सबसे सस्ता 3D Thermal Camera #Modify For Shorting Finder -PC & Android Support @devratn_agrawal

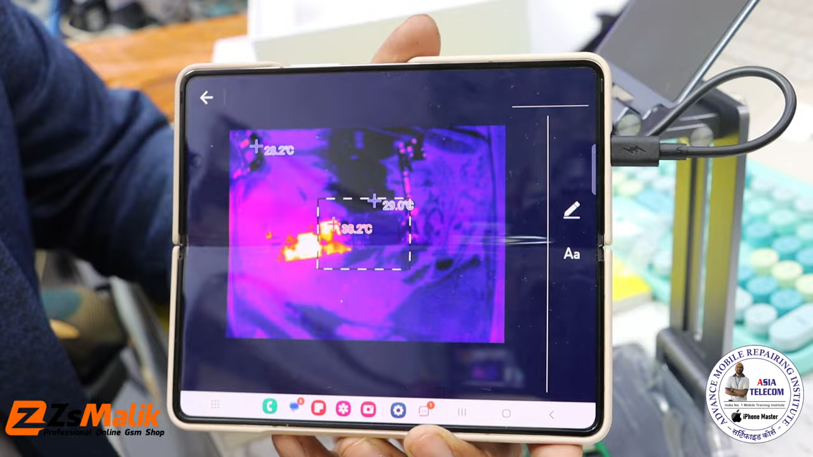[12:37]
वीडियो चेक कर सकते हैं तो इस पर हम राइड भी कर सकते हैं और इस
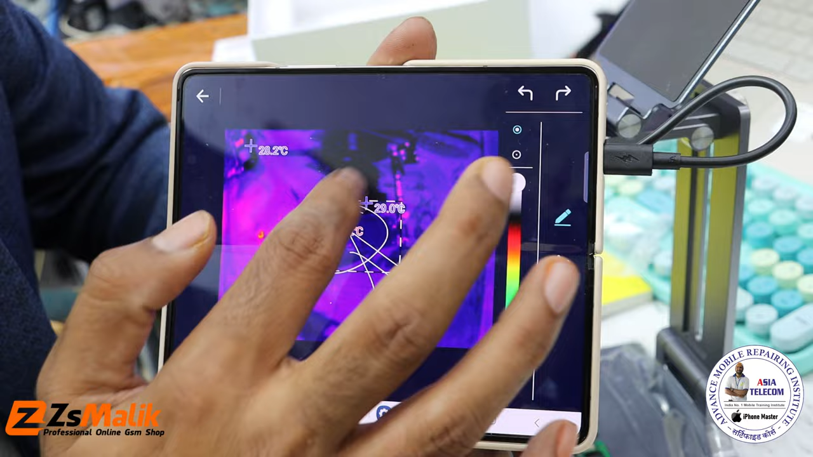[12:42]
पर हम नोट भी कर सकते हैं कि देखो यह हमारा यहां पर शॉर्ट मिला है हमको तो
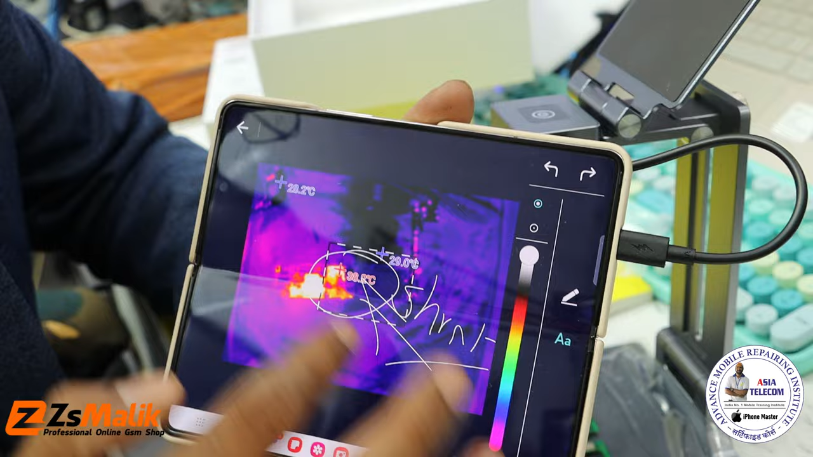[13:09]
तो हम यहां पर नाम भी लिख सते हैं और यह फूटू को बात में हम अपने फेस्बुक में
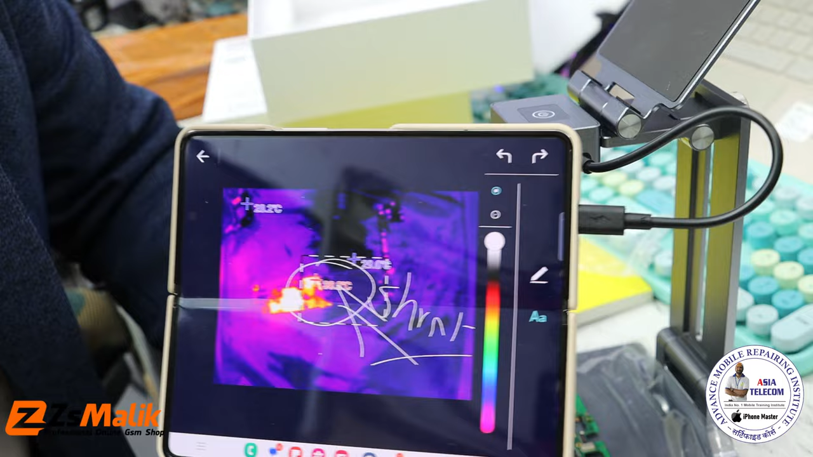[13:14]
या कहीं पर भी हम इसको अपने स्टूडेंट को देखा सते हैं या अपने दुकानदार या अपने जो कस्टमर
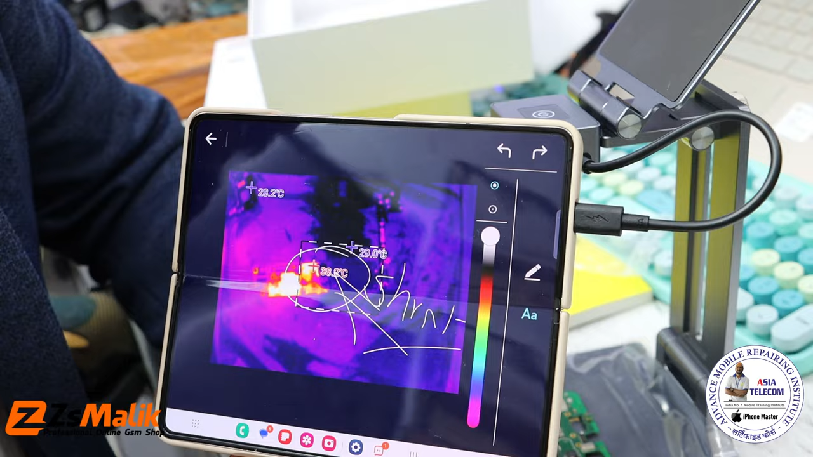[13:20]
है हम उसको देखा सकते हैं कि देखो भी यहांपर स्वाडिक मिली आपको तो आयोब क्या आपको
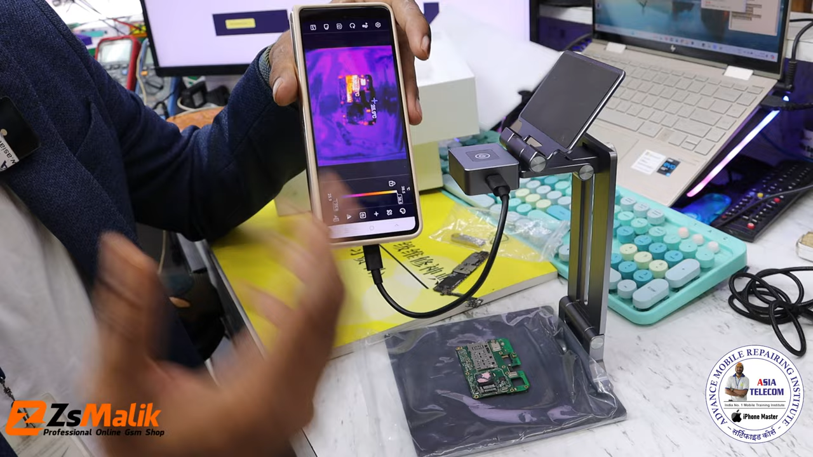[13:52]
करके लिए आप कर सकते होरे
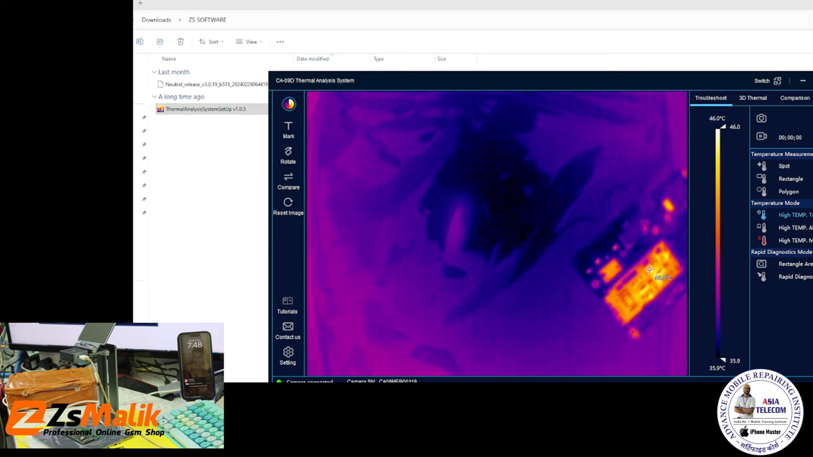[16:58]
On screen: scale top 46.0°C, scale bottom 35.9°C
स्विंप सबसे दूरा आप उस एरिये में भी दूर सते हैं बाकि
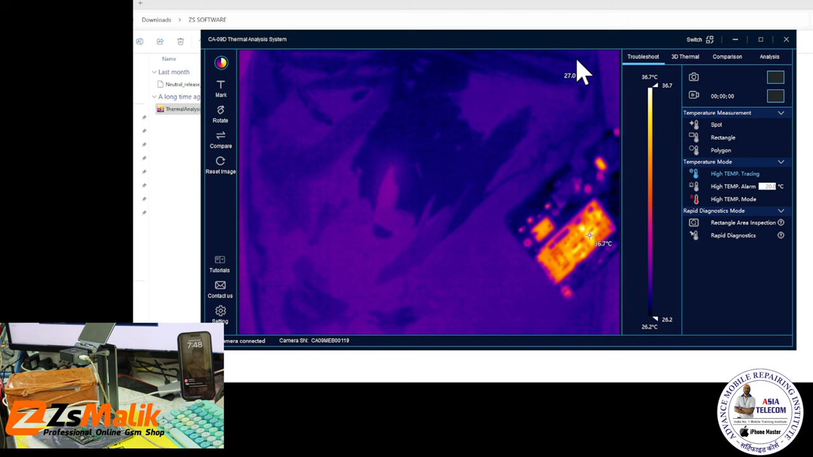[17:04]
On screen: max 36.7°C, scale top 36.7°C, scale bottom 26.2°C
उस एरिये में आपको कुछ भी नहीं देखा तो जो भी हिटिंग होगी उसा एरिये के अन्दर ही
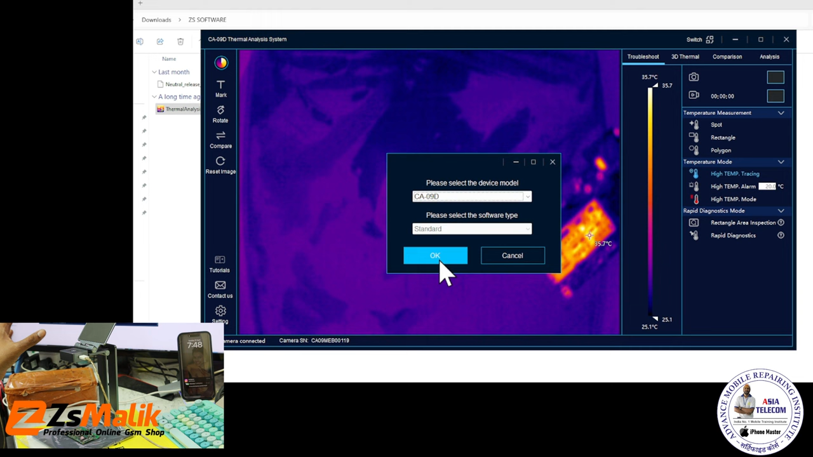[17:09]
On screen: scale top 35.7°C, scale bottom 25.1°C
अगर होगी तो दिखाई देगा तो आप इसको अपना अलग से एरिया भी सेलेट कर सकते हैं जो कि सबसे बेस्ट पार्ट लगा मुझे अब तक क्योंकि मैंने अभी तक किसी भी थर्मल कैमरे में नहीं देखा था अगरों
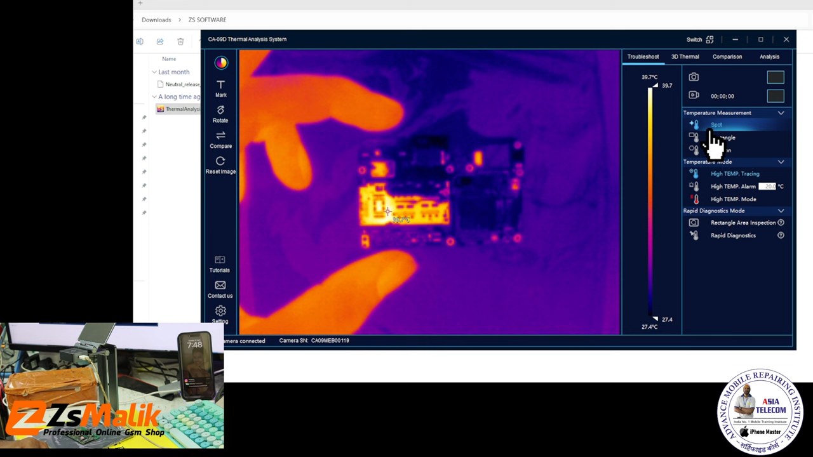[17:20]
On screen: scale top 39.7°C, scale bottom 27.4°C
प्लस यह 3D इमेज हैं यहां पे आप देख सते हैं कि किस तरीके से यह 3D वीजुलाइज यहां पर हो रहा Champ आप देखो यहां पर यह जो एक तरह की
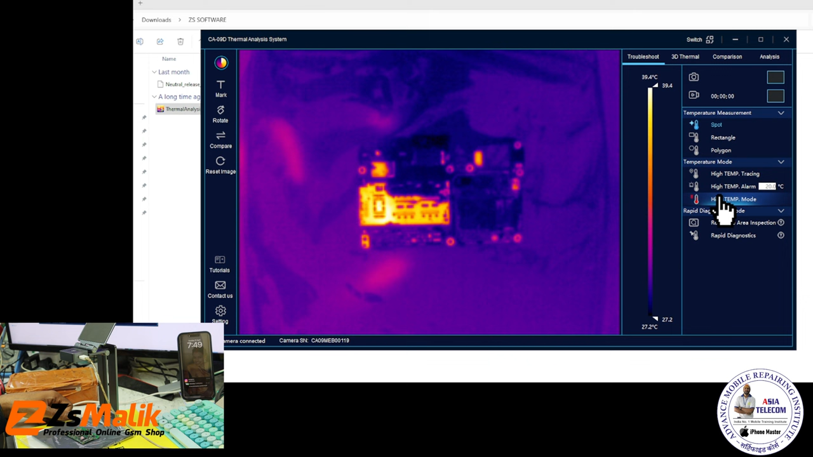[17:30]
On screen: scale top 39.4°C, scale bottom 27.2°C
एक यलूव कलररी जो आपको उपर내 तो यह दिखाई दे रहे हैं कि यह कितना ज्यादा जा रहा है तो इससे आप एजूम कर सते हैं कि किस एरिये में यह पहार जैसा एक लाइन बर रही है तो यह पाहार जैसी लाइन आपकी हीटिंग है यह काफी एक नेस्ट लेबल पर मुझे लगा यह एक अप्रेशन है आप � यहां
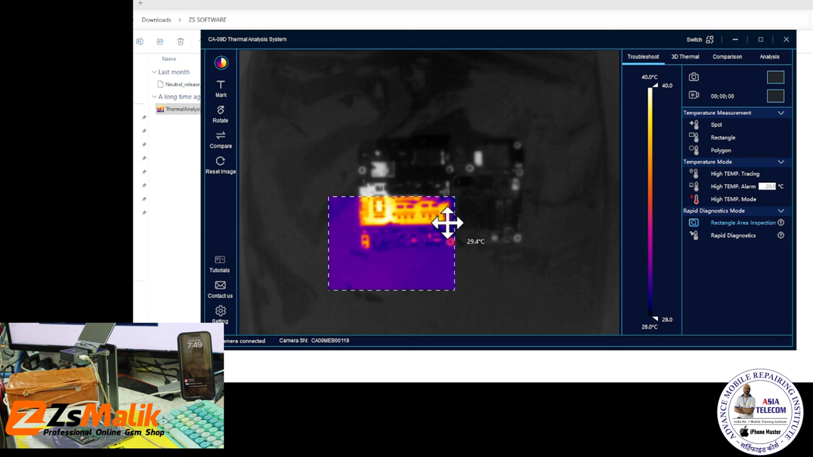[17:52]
On screen: scale top 40.0°C, scale bottom 28.0°C
से कंपेर कर सते हैं बिसीकली तो बिसीकली और यह एक अनलाइज यहां यह एक अनलाइज मूड है ठीक
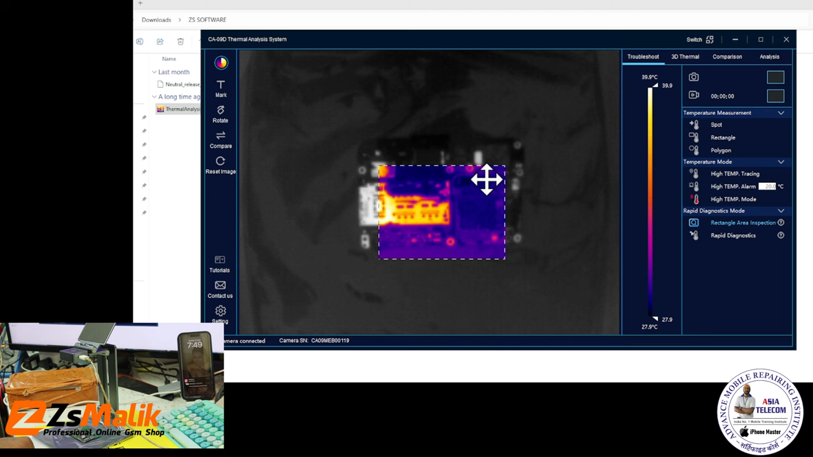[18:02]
On screen: scale top 39.9°C, scale bottom 27.9°C
है तो कुछ इतने मूड आपको यहां पर दिये हुए हैं यहां पर टिटोरियल आपको दिया हुआ है आप यहां से इसको पढ़ भी सते हैं बिसीकली कि यहां पर